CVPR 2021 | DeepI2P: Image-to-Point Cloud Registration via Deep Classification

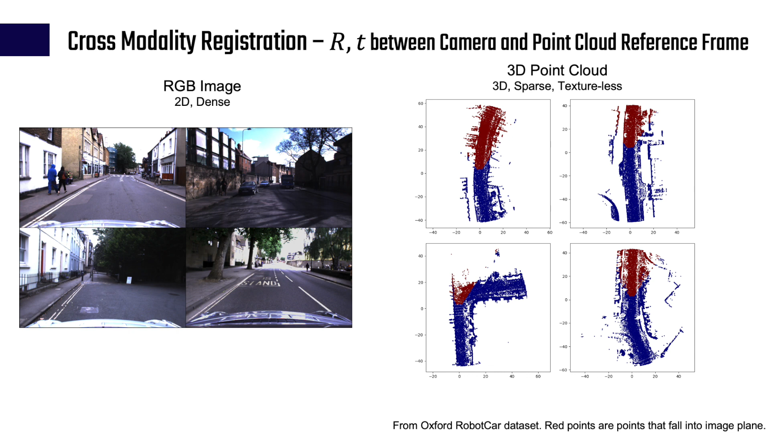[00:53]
RGB image is dense with 2D color information while 3D point cloud is sparse point set without textures. Cross-modality registration enables previously impossible applications, for example, mapping with lidar and localization with low-cost cameras. Although there are lots of existing works for same modality registration, there is very few methods for cross-modality registration. To the best of knowledge, the 2D 3D MatchNet is the only prior work targeting for general image to point cloud registration. Our Deep I2P circumvents the challenging needs to learn cross-modal
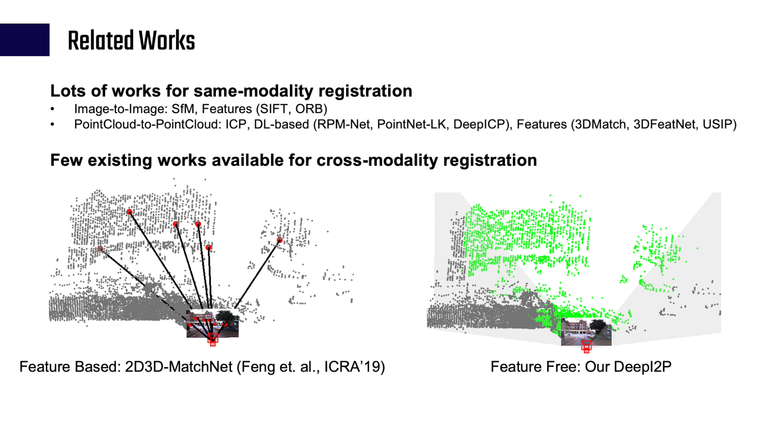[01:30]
feature descriptor for registration by casting the problem into the two-stage classification and optimization framework. Our idea is shown on the right figure.
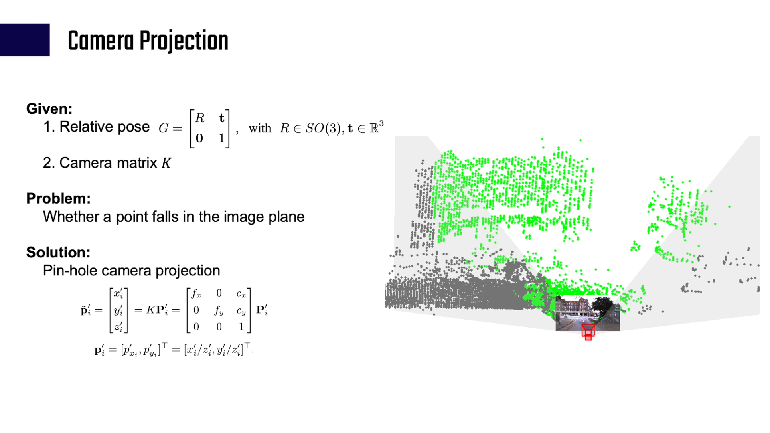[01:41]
The camera projection model is well known. Given the relative pose, we can easily figure out whether a point falls in the image plan or not. But can we do the inverse? That is, if we know whether a 3D point falls in the image plane or not, can we solve the relative pose between the point cloud and the camera? This question further breaks down to two problems. First, given the point cloud a RGB image, how can we know whether a 3D point falls in the image plane or not? To solve it, we propose the Frusten classification using Deep Network.
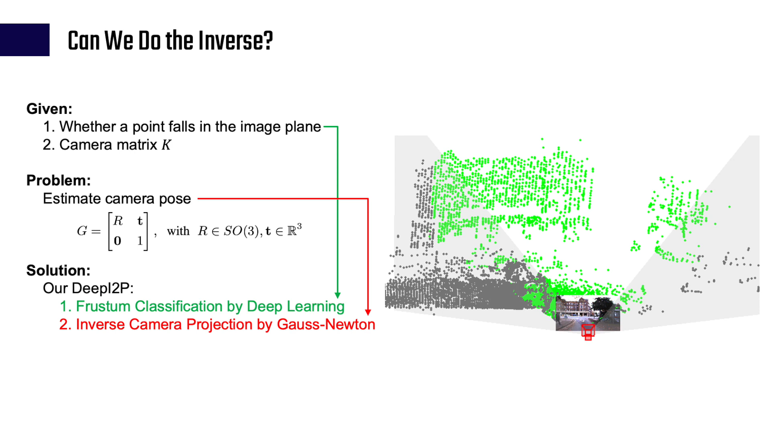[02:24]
Second, assume we know whether a 3D point falls inside the image or not, how do we estimate the camera pose? To solve it, we propose the inverse camera projection solver using Gauss-Newton optimization.
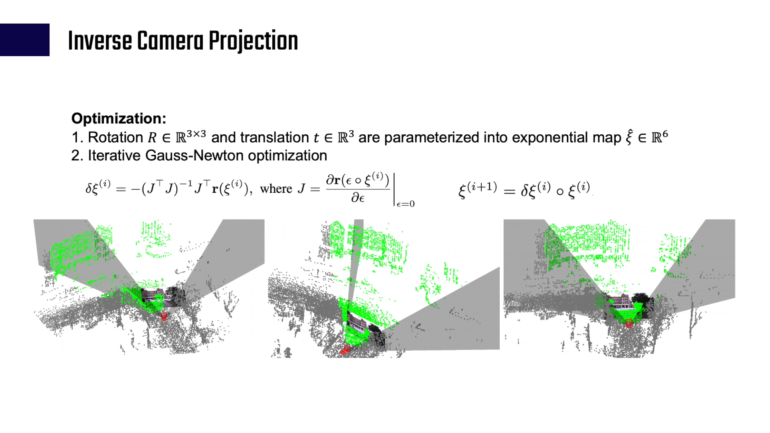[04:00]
During the optimization, the solver gradually aligns the camera Frusten with the green points by optimizing the rotation and translation parameters. We perform experiments on Oxford Robocard and KIDI dataset.